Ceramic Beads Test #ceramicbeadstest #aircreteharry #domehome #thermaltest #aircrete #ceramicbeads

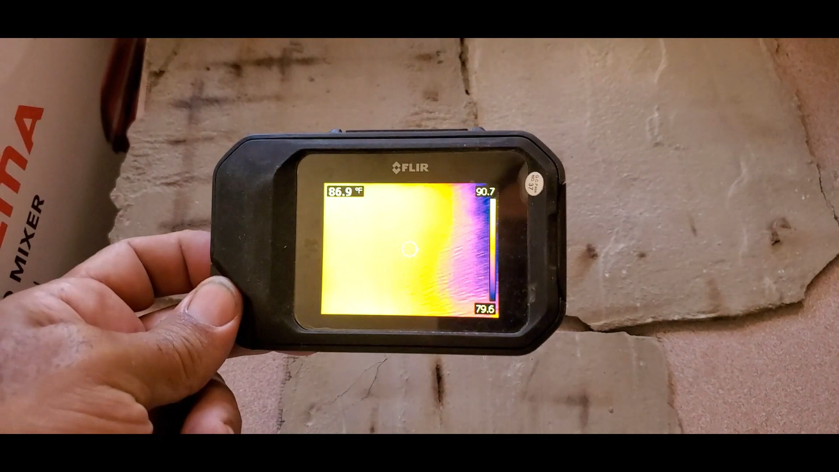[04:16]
On screen: spot 86.9°F
have a flare camera and what I'll be doing is
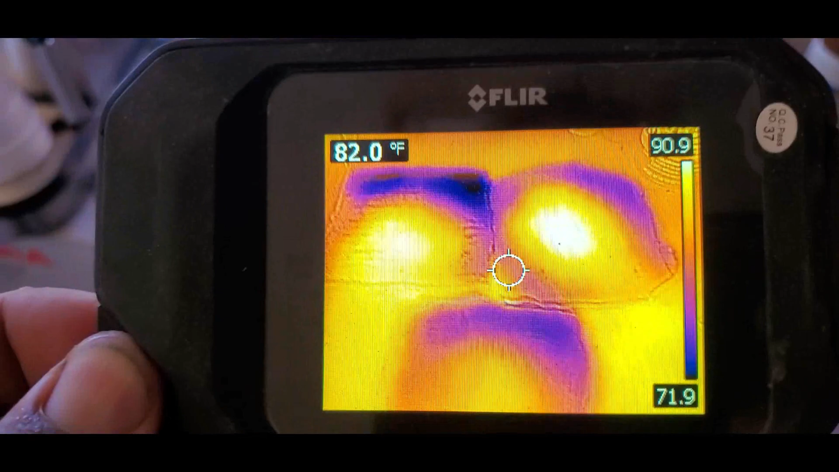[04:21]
On screen: spot 82.0°F
we're going to put these samples on the stove on a high flame and we're going to see how long it takes
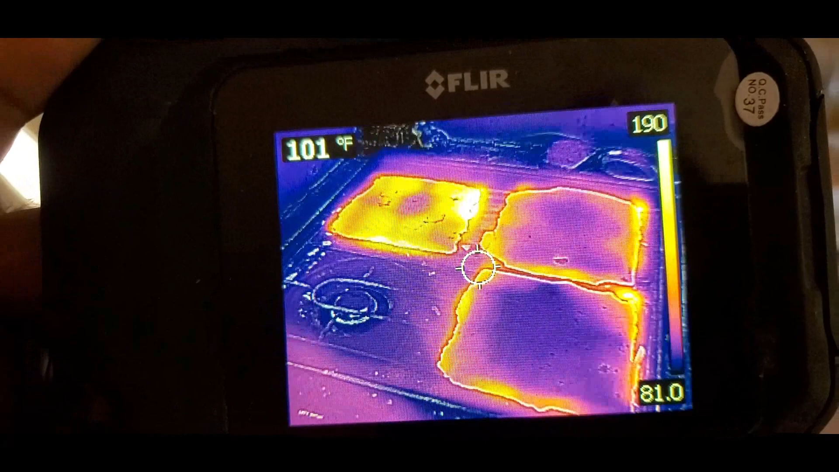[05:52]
On screen: spot 101°F
okay so we have the samples on
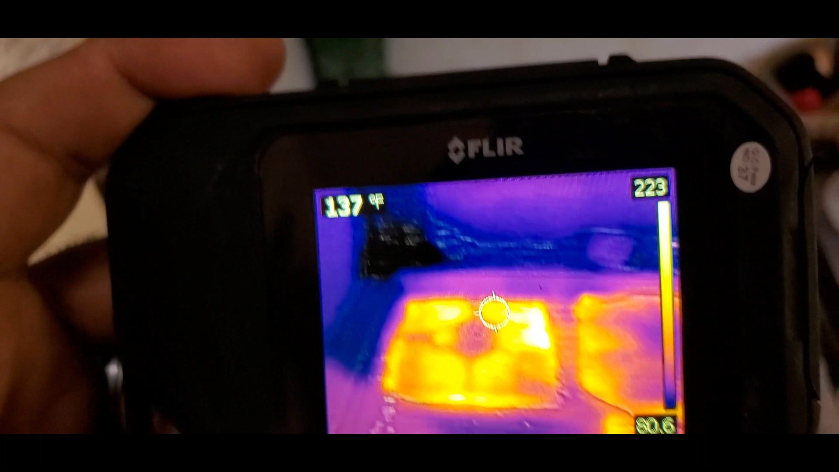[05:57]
On screen: spot 137°F
this is the control it's
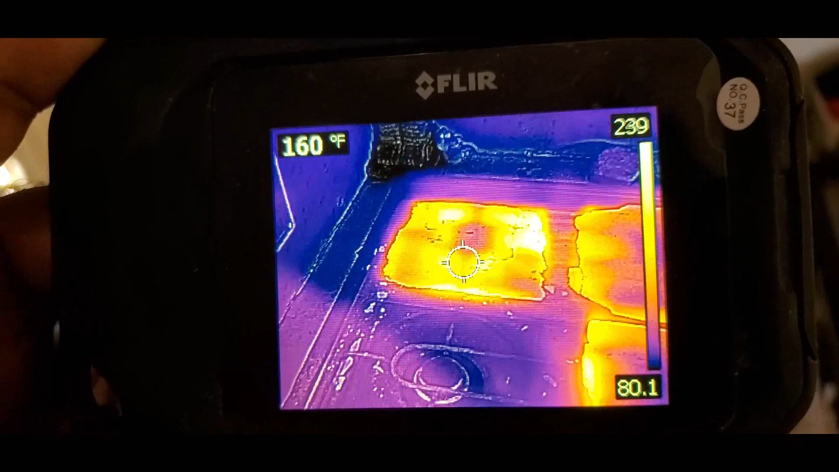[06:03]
On screen: spot 160°F
just Portland cement and sand here is
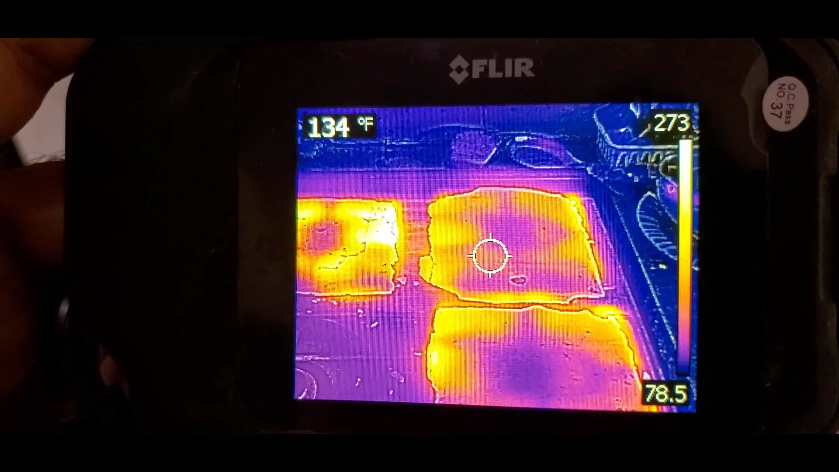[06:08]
On screen: spot 134°F
the piece with ceramic beads and
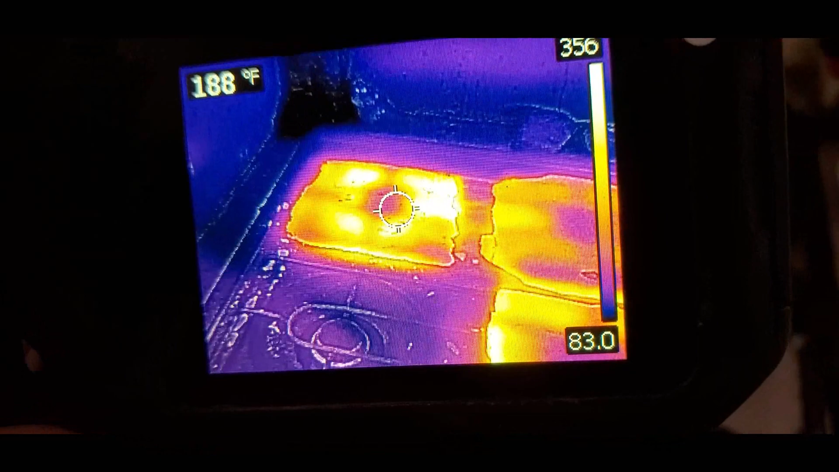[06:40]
On screen: spot 188°F
so you can see on the control sample Portland cement sand only it's heating up like especially on the edges this flare camera uh maxes out
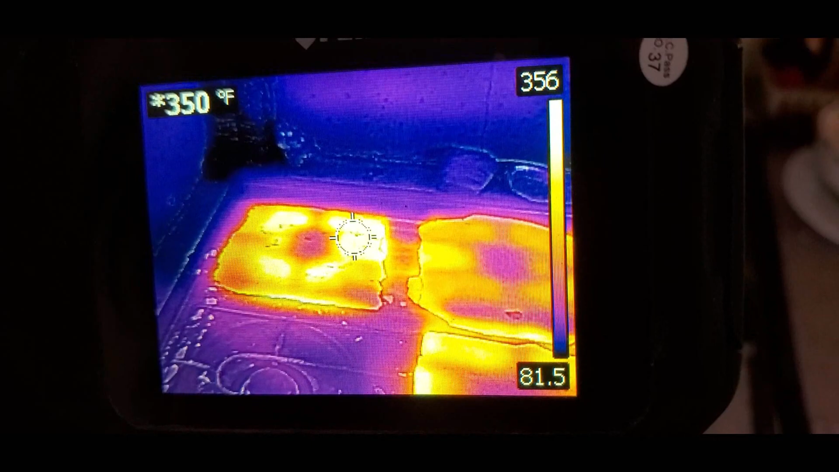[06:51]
On screen: spot 350°F
around this temperature I think and these are the samples with the ceramic beads they were all placed on at the same time and
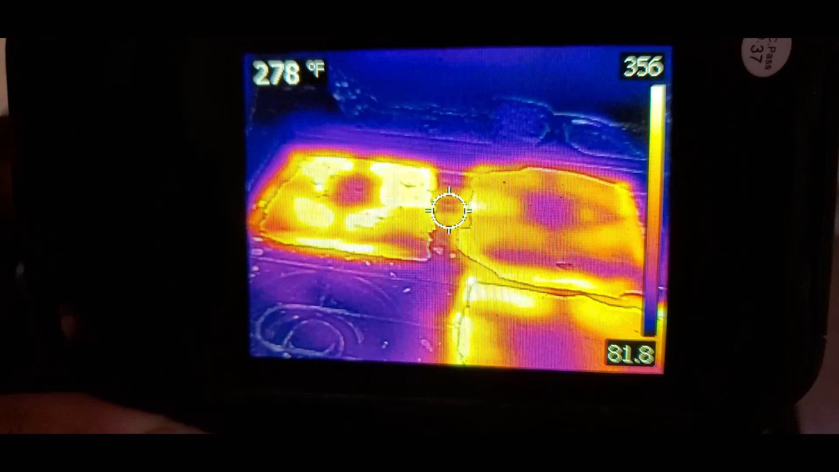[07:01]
On screen: spot 278°F
you can see this sample is heating up massively so you know you got the
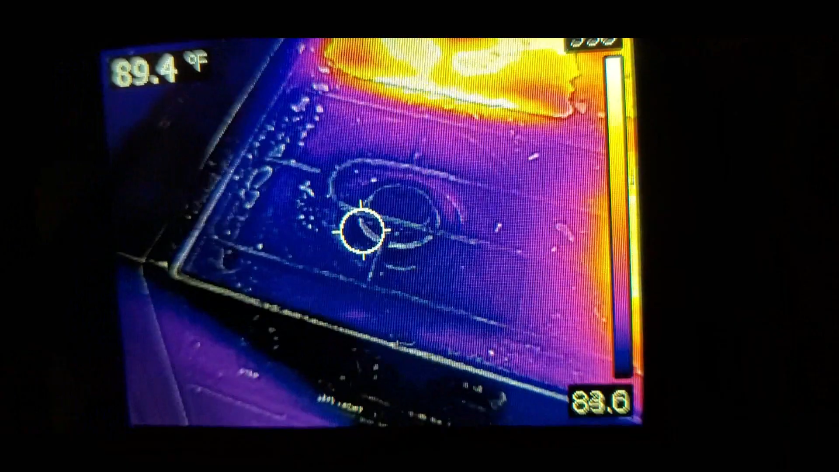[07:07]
On screen: spot 89.4°F
center of your stove and then you have the flame that's around the outside
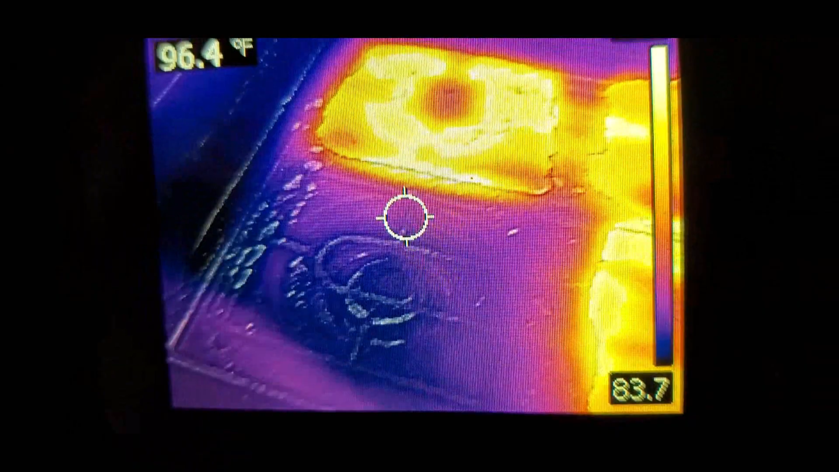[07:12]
On screen: spot 96.4°F
so that's why you see this outer edge so this is already maxed out so technically these shall all be the same temperature but they're not you can see this is
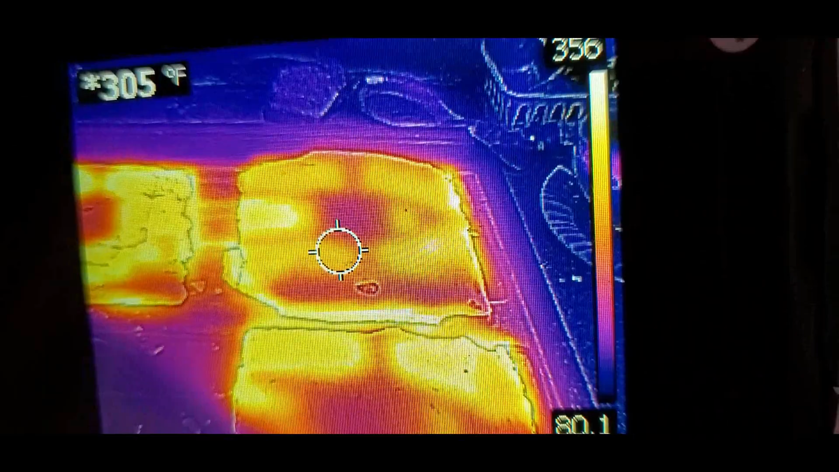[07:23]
On screen: spot 305°F
taking way longer to heat up again this sample we're looking at now is the ceramic beads
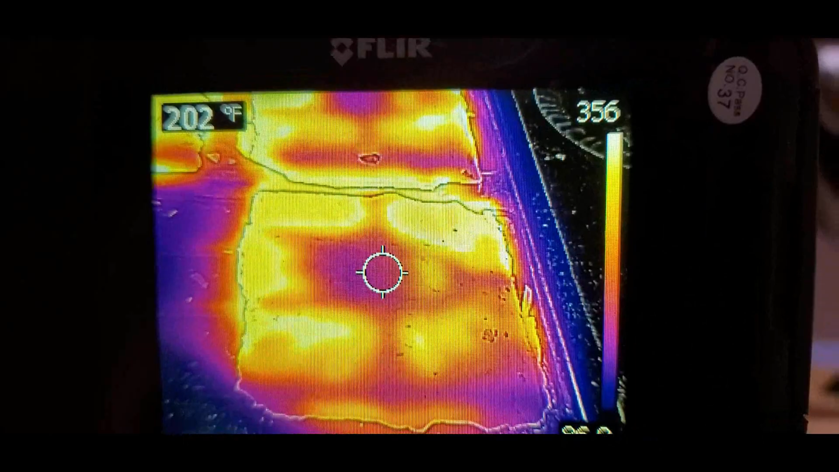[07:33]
On screen: spot 202°F
and cement only and this has ceramic beads cement and sand
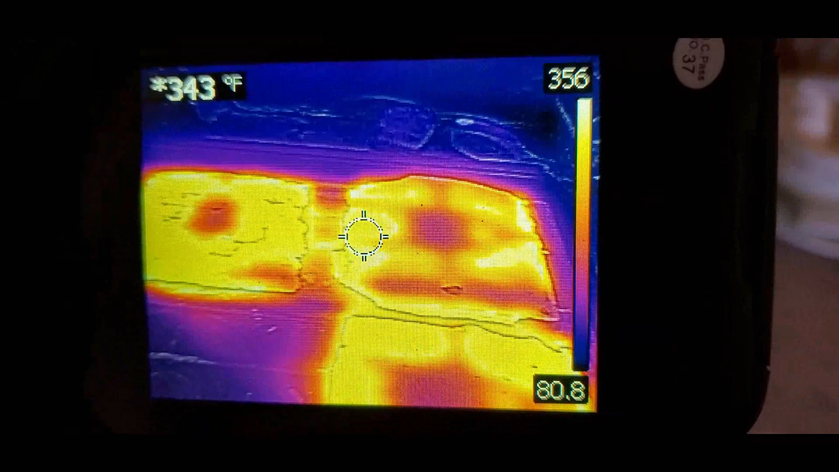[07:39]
On screen: spot 343°F
so look you can see this whole samples already
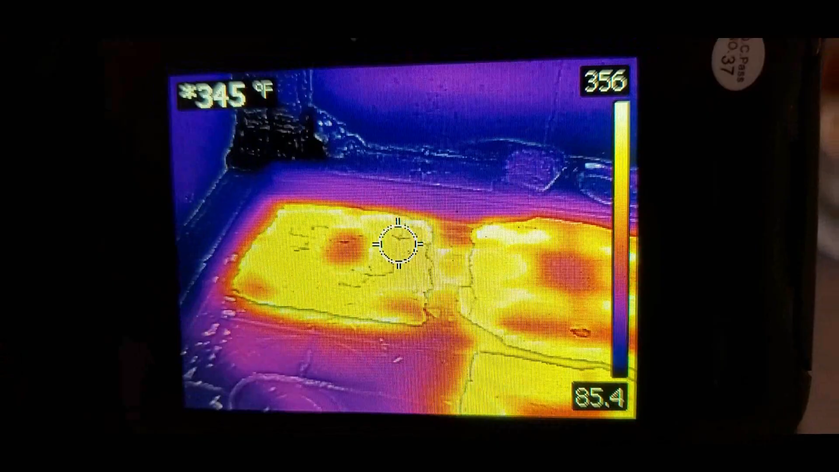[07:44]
On screen: spot 345°F
uh like the same temperature uh like the same temperature this one's heating up
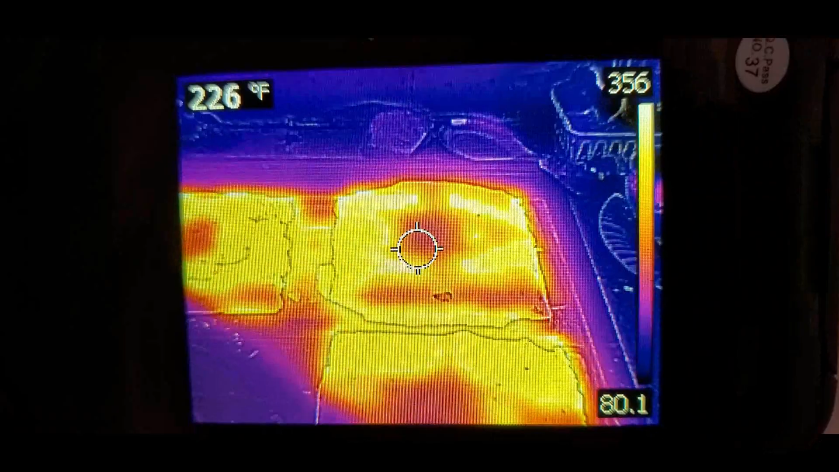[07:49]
On screen: spot 226°F
so really the main point of this is to
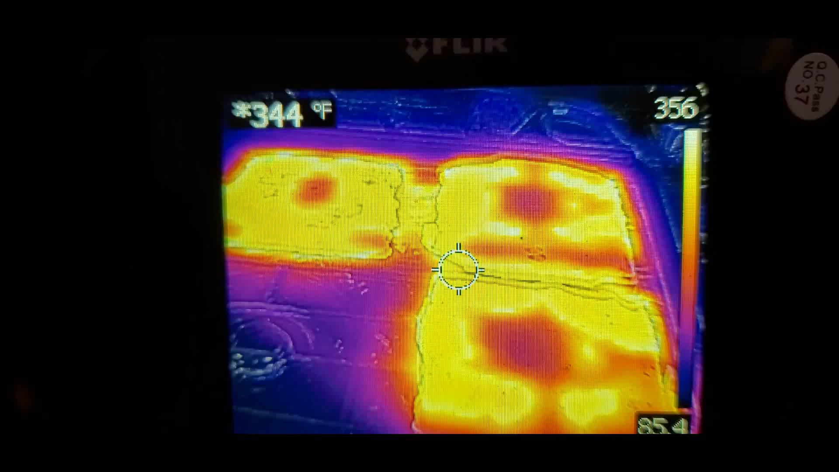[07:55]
On screen: spot 344°F
see that there is a difference in the thermal barrier
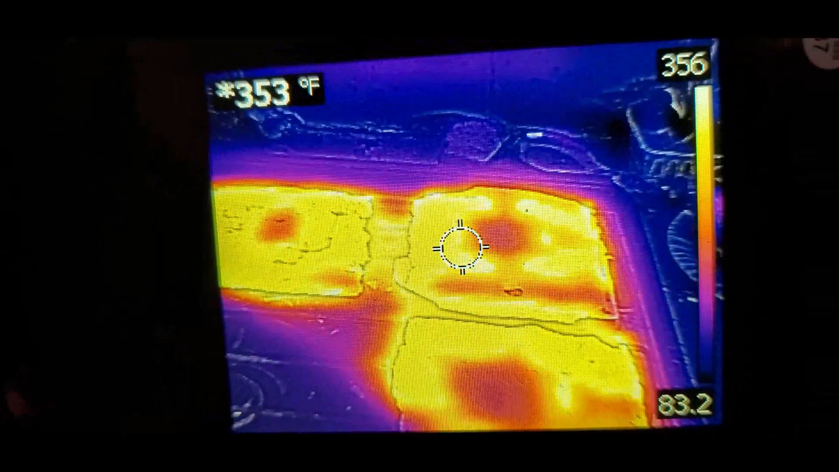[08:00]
On screen: spot 353°F
that these materials will handle so the heat is you know it's a thermal bridge traveling through the cement cement and the same thing here but we